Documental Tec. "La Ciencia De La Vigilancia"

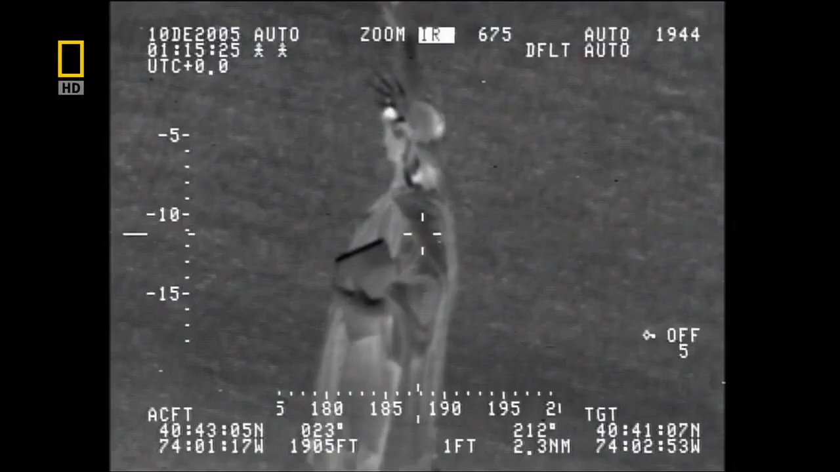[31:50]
no one should be on liberty island after dark
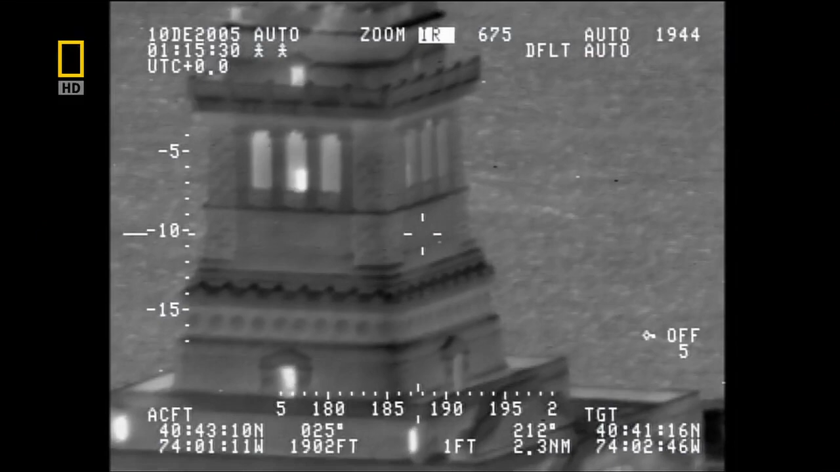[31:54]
the team scans the base of the statue to confirm that no one is on the right on the right from a specially designed surveillance console in the rear of the chopper
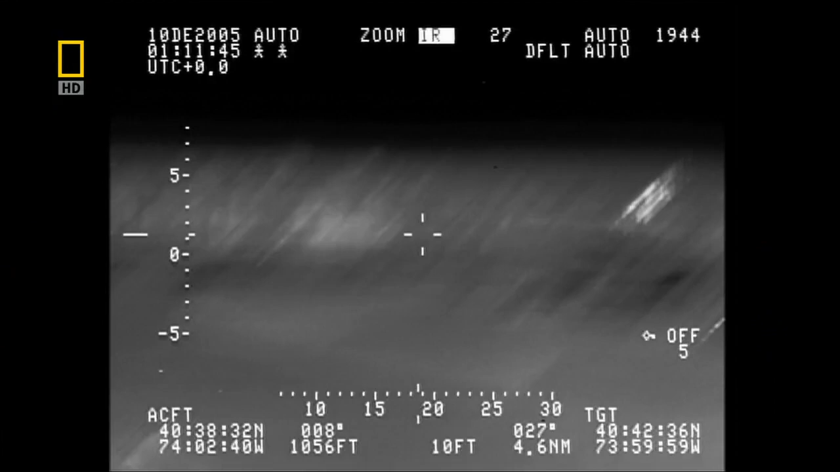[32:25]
they zoom in from more than four miles away
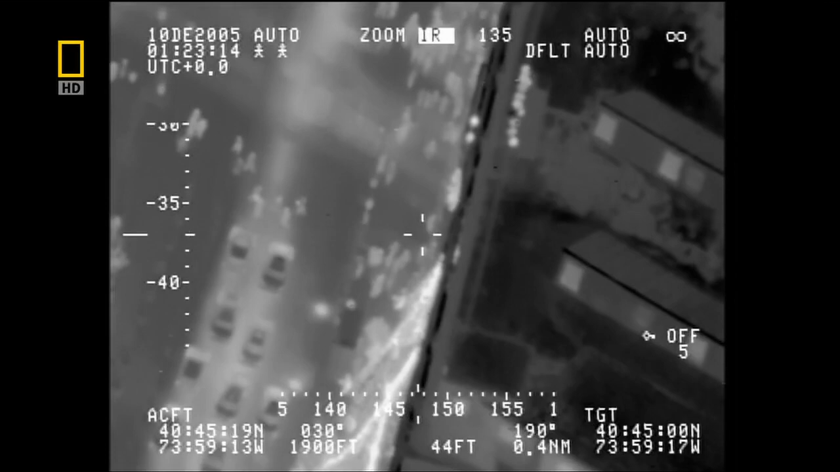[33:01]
everybody gives off heat and the surveillance chopper can track an individual from thousands of feet away
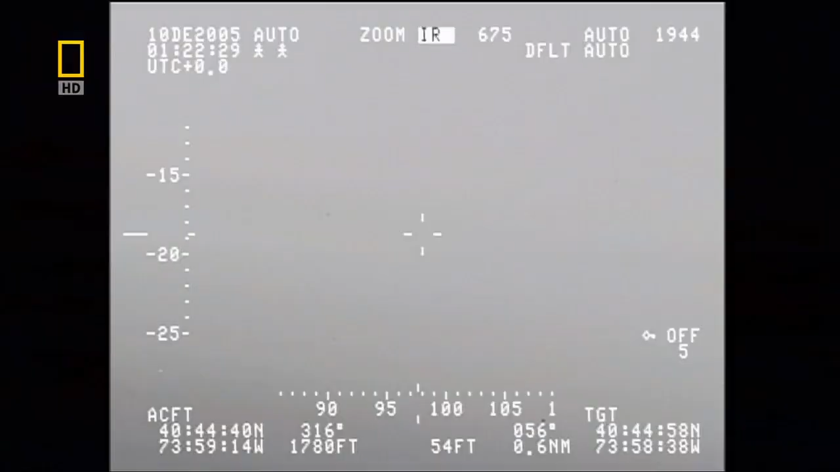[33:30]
and part of what we do is
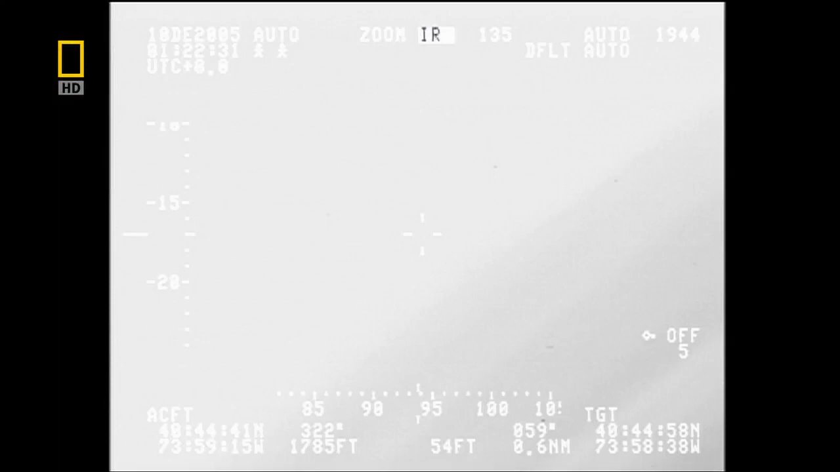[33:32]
to surveil rooftops to make sure that there's nothing unusual going on on top of the buildings surrounding the event
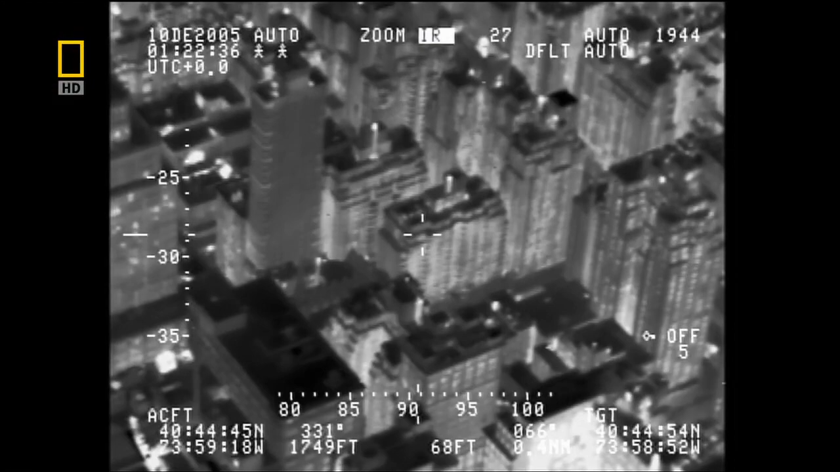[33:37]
the helicopter scans the neighborhood looking for problems
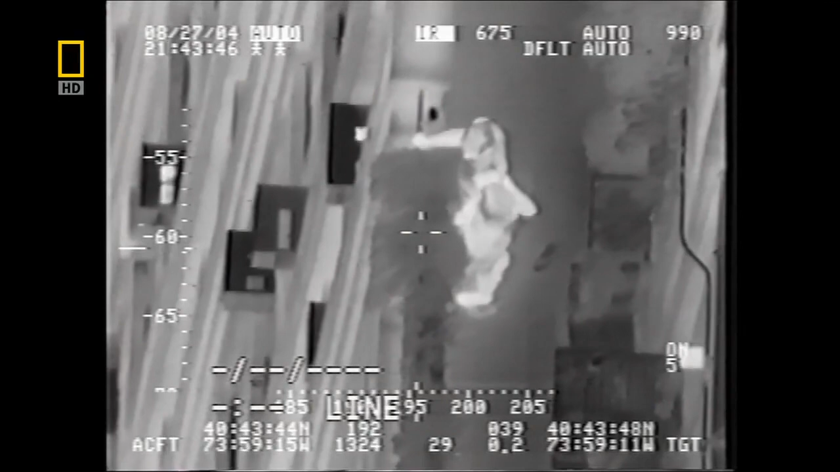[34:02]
as the chopper hovers over rosner's roof its camera reveals two people who clearly aren't interested in the protest
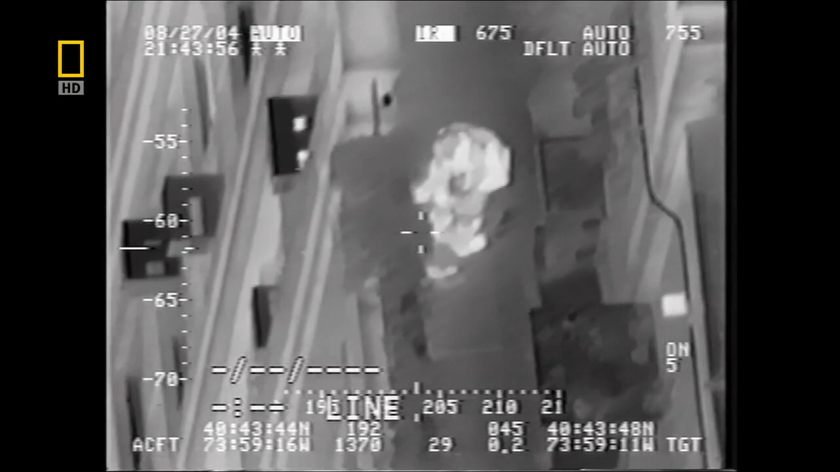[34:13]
but the camera stays over the roof and
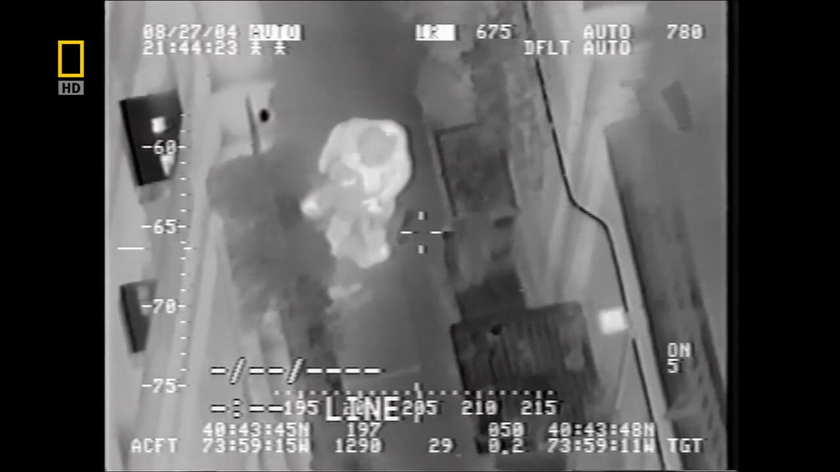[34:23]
keeps recording for nearly four minutes
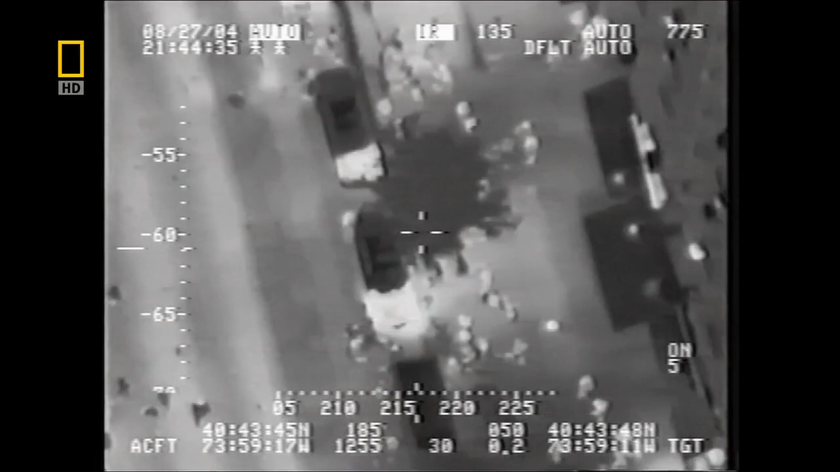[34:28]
months later rosner is stunned when a local television news reporter
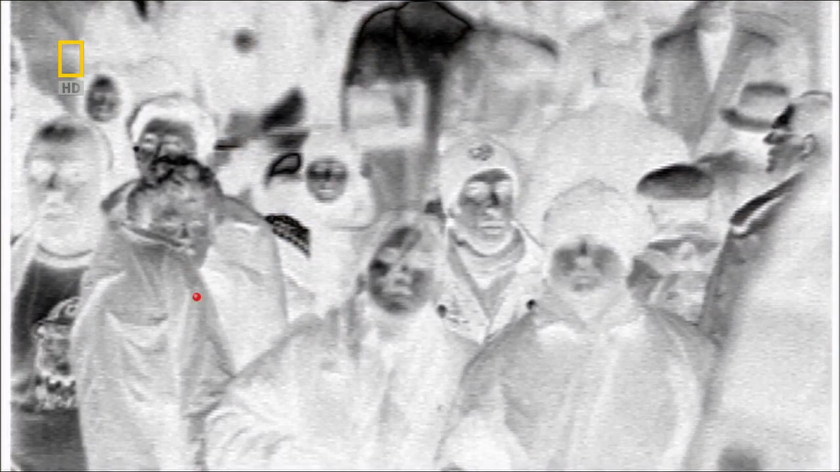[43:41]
although GPS implants aren't currently available it might be only a matter of time before every criminal perhaps even every citizen has an
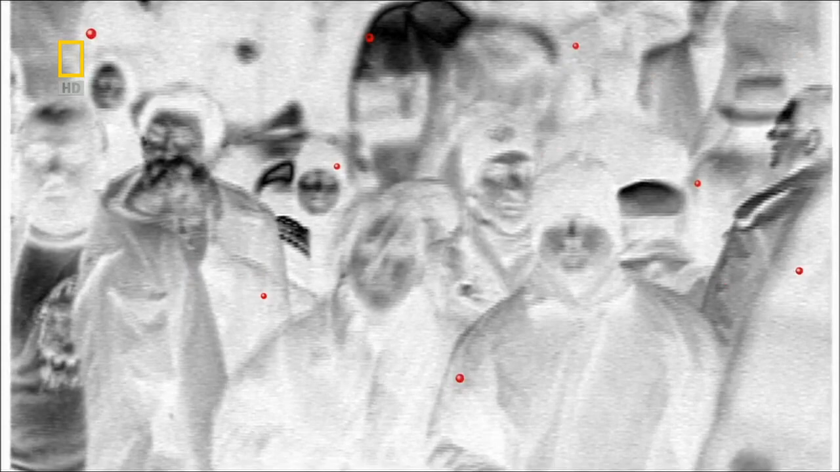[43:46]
ID chip once the stuff of science fiction these surveillance technologies are becoming reality
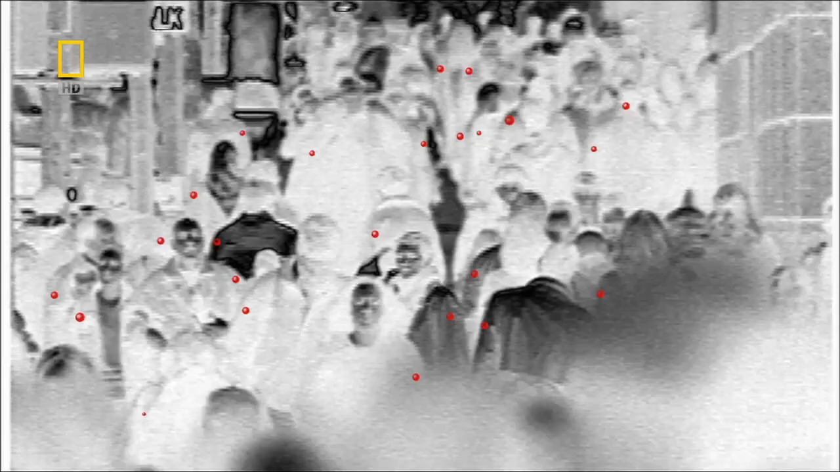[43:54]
but the more amazing they get the more controversies they create